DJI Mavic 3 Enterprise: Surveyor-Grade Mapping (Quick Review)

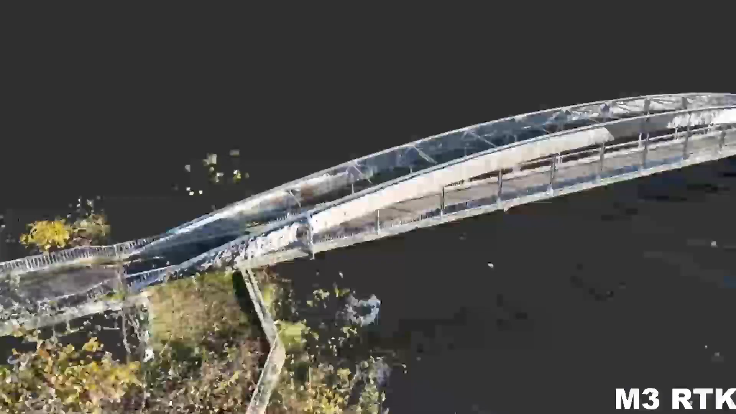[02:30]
we can expect slight improvements in resolution and overall quality in the point cloud,